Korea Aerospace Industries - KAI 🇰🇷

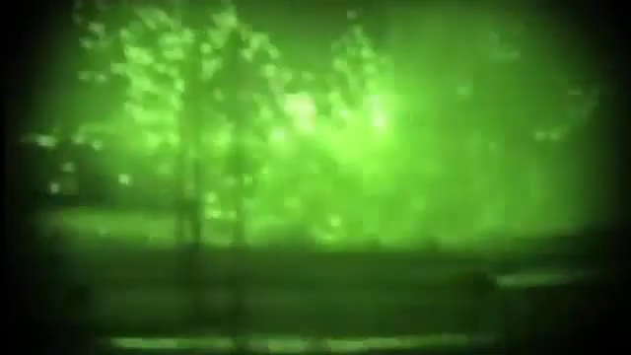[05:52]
and it is transmitting acquired day and night images live, regardless of the environmental condition.